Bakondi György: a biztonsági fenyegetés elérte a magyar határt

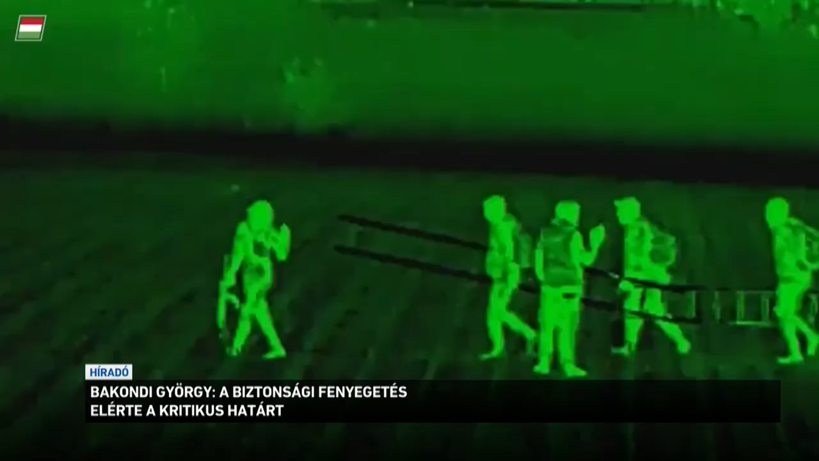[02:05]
Csak csütörtökön 780 illegális bevándorlóval szemben intézkedtek a magyar rendőrök.
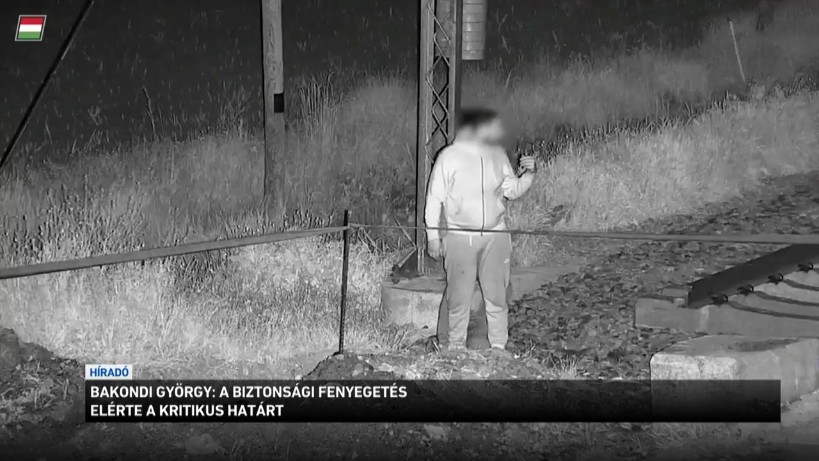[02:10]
Az éveleje óta pedig több mint 120 ezer illegális migránst állítottak meg a hatóságok a déli határon.